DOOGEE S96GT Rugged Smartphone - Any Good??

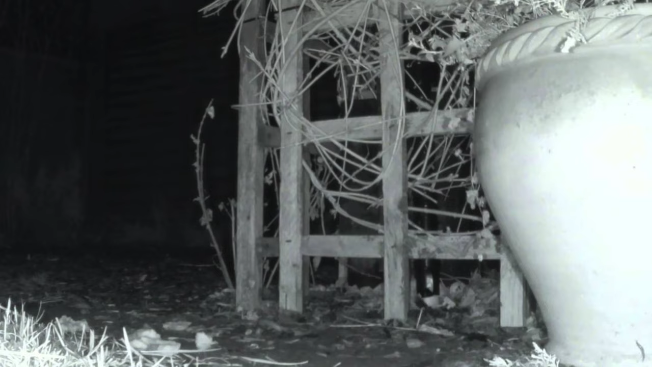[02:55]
Now, night vision isn't really something many phone manufacturers have thought about implementing into their devices, but for Doogee, I think they've pulled it off.
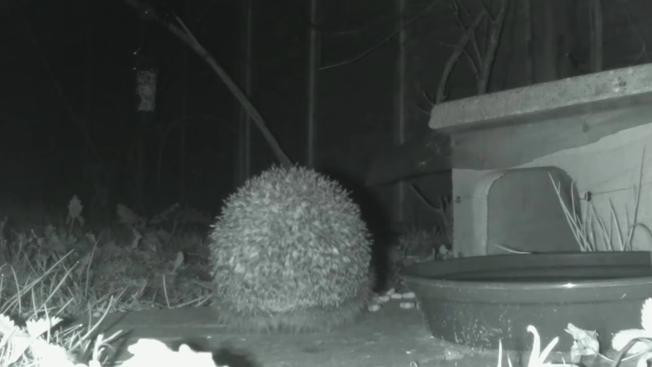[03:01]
You can get some unique and impressive shots that you just wouldn't normally be able to get. You've got four enhanced infrared lights and four LED lights,
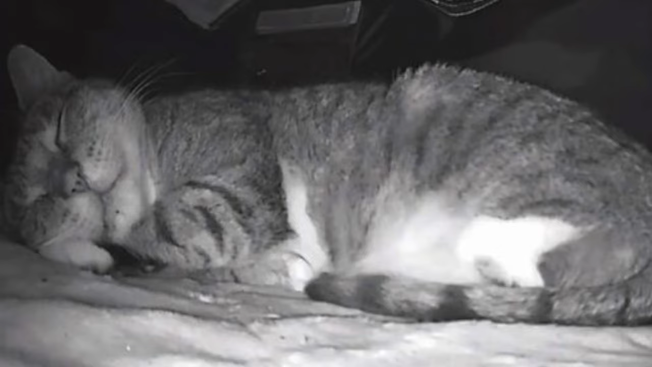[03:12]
so that night vision camera on the S96GT can capture clearer images at two times the distance.